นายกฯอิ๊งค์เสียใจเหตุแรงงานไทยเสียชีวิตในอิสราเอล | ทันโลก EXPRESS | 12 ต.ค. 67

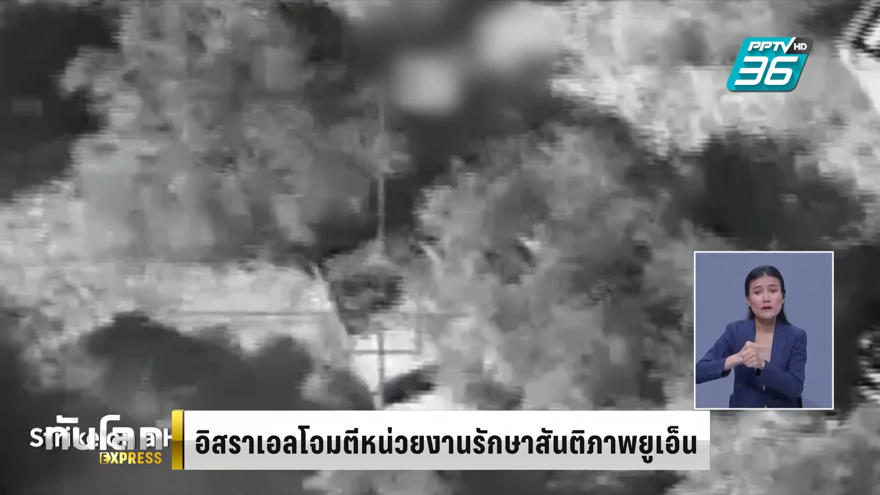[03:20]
้ของเลบันน์พบว่าบริเวณใกล้ๆกับหน่วยงานของสหัประชาชาติมีสัญญาณเป็นอันตรรายเลยยิงใส่ค่ะและจากการตรวจสอบเบื้องต้นพบว่าเป้าหมายที่ต้องการจมตีอยู่หังจากที่ตั้งในพื้นที่นี้ประมาณ 50 เมตร
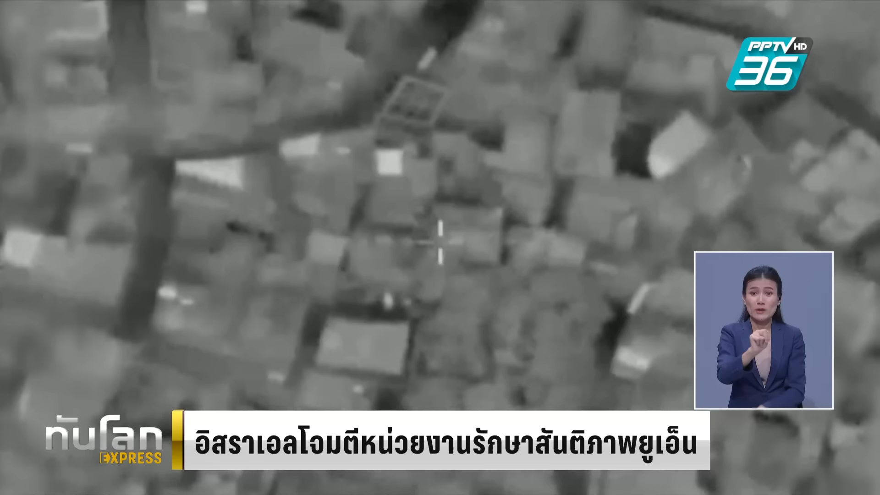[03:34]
ความเคลื่อนไหวนี้ของอิทสระเอลเรียกเสียงวิภาควิจารณ์จากนานชาติเป็นอย่างมากนะคะท